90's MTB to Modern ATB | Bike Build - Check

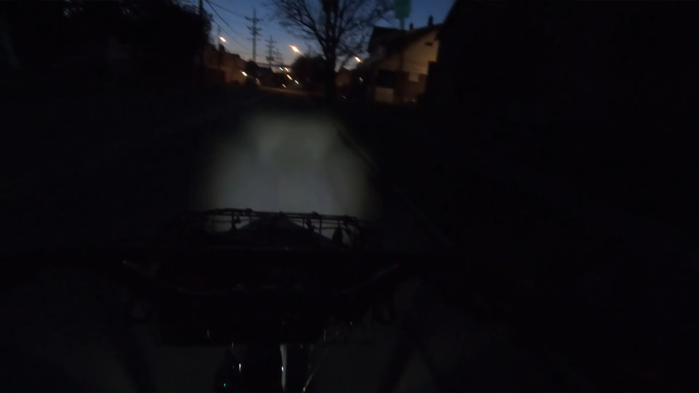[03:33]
The beam is a little weird because I'm used to something mounted up on the bars and kind of just splaying out wherever it wants to so I can kind of see out of my peripheral vision.